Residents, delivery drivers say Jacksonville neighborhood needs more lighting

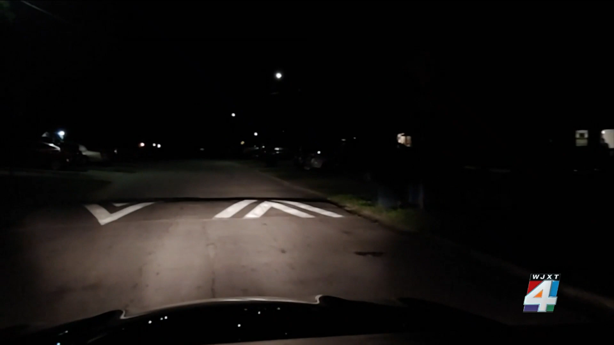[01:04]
This is what it looks like from our moon roof camera while driving with low beams on. And this is what it looks like while driving with the high beams on.